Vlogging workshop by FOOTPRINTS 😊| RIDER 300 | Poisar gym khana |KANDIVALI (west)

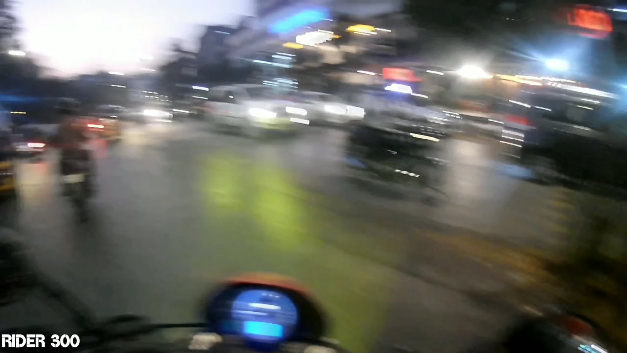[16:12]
तो अभी आप उन आ गए अपने मोटर ब्लॉग पे वापस, तो अभी आप उन फिर से अपना मोटर ब्लॉग करेंगे चालू। एंड ये रहा पोइसर का जिम खाना।
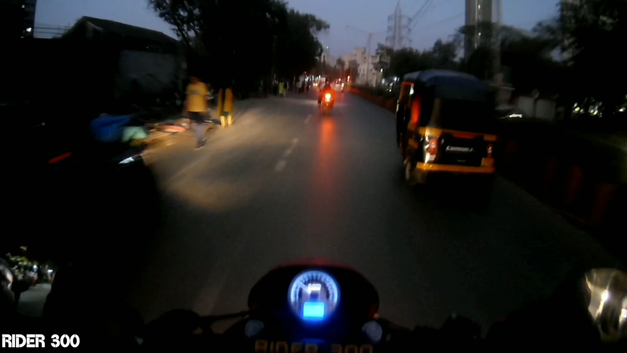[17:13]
विच वॉज नॉट गुड एट ऑल, उनके लिए भी रिस्की था, मेरे लिए तो बहुत ज़्यादा रिस्की था। ए फ्यू मोमेंट्स लेटर, यहाँ पे स्टेशन है ये वाला,
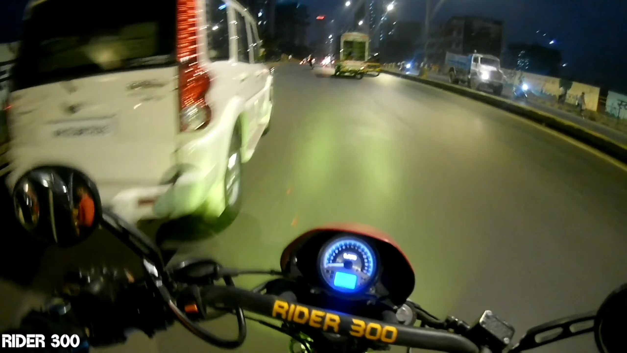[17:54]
तो फाइनली हमने अपने दोस्त को ड्रॉप कर दिया है स्टेशन पे, स्टेशन पे नहीं बोल सकते, ब्रिज पे, जो के अरे भाई
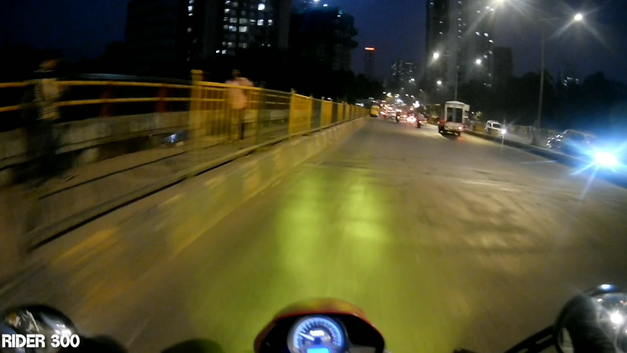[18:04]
ओहो, उसको बचाने में अभी मैं भी जाता था, वो भी गिरता था। आई होप यहाँ से रास्ता हो चालू।
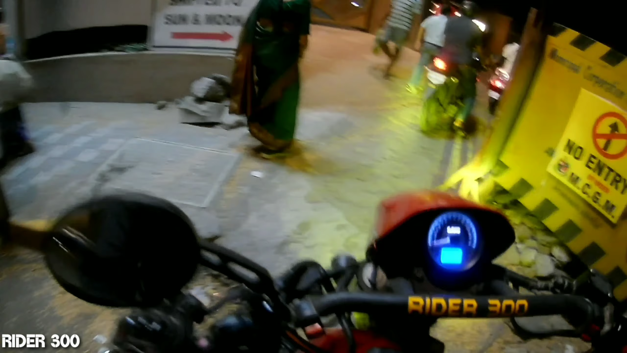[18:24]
ओह माय गॉड, आई होप बाइक स्लिप ना हो।
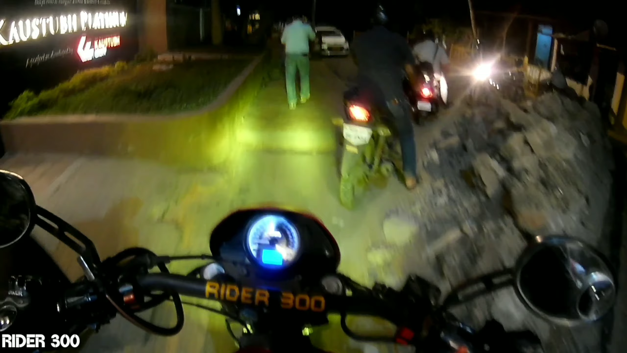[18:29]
थैंक गॉड यहाँ पे रास्ता है साफ,
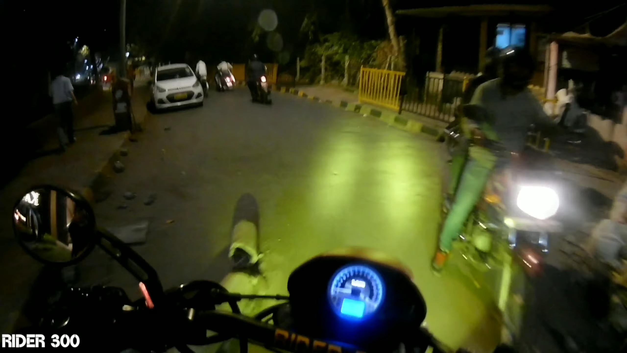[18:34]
बच गए। सो गाइस, कैसा ना कि मैंने अपने ऑक्सिलरी जो लाइट्स थी वो मैंने ऑफ कर दी पर्पसफुली,
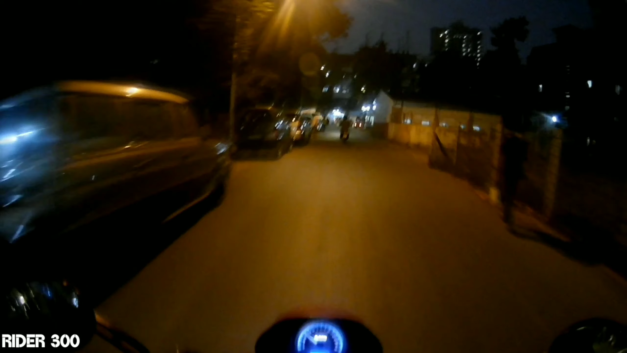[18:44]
क्योंकि कैसा है अभी मैं हाईवे पे नहीं चला रहा हूँ ना, इसलिए अब जब हाईवे पे चलाऊँगा तब करेंगे ना,
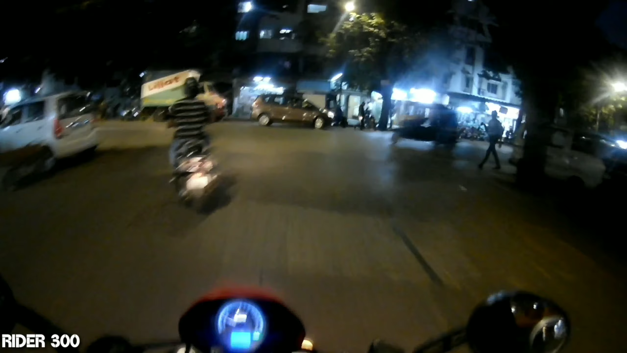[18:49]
अभी मैं फ़िलहाल तो ऐसे छोटे छोटे रोड्स पे चला रहा हूँ, तो कैसे सामने वाले जो ऑनकमिंग ट्रैफिक है उनको ऐसा तकलीफ होगा आने में,
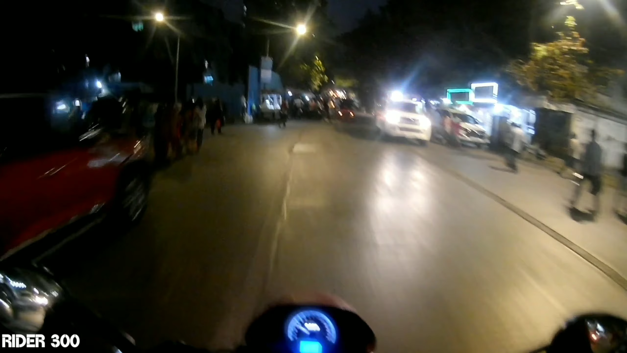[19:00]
इसलिए मैंने ऑफ रखी है लाइट्स, क्योंकि मैं नहीं चाहता कि मेरी लाइट्स की वजह से किसी और को तकलीफ़ हो।
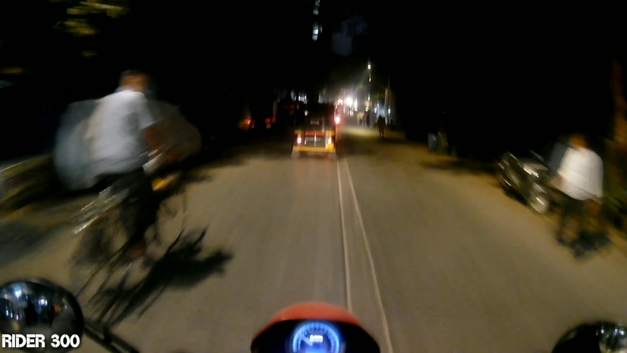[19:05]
नहीं, सीधी सी बात है ना,
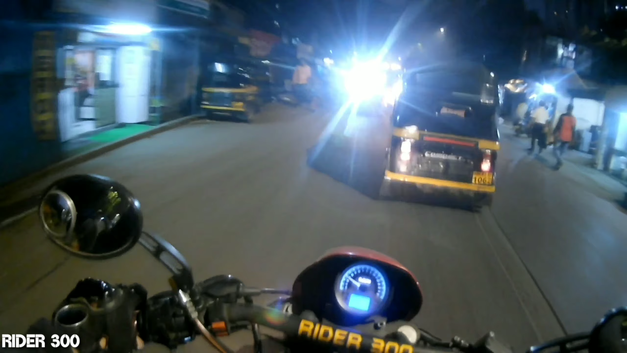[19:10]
देखो ये आफ्टर मार्केट हेडलाइट है सब, वो जो एक्टिवा वाला था ना वो आफ्टर मार्केट हेडलाइट था। अच्छा, तभी मैं अपनी ऑक्सिलरी लाइट्स कर दूंगा चालू, बहुत ही मज़ा आएगा।
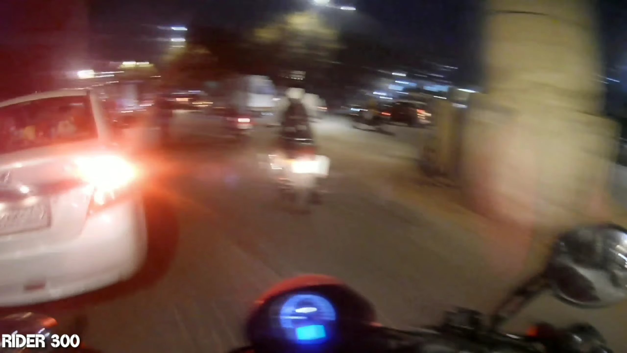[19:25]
रुको रुको, पहले ब्रिज चढ़ जाऊँ मैं आराम से, इंडिकेटर्स देते हुए राइडर 300, अब करेंगे ऑक्स लाइट चालू। ओ हेडलाइट करेंगे बंद,
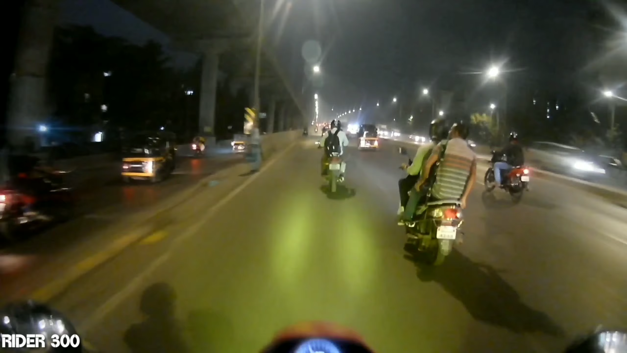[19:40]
वैसे अच्छा खासा रश रहेगा अभी तो। गाइस, जब भी आप ऐसे लेन स्विच करते हो ना, तो ना इंडिकेटर्स देखे क्या करो, क्योंकि कैसे है आप तो लेन चेंज कर दोगे, आपके पीछे जो बंदा रपा-रप जो फास्ट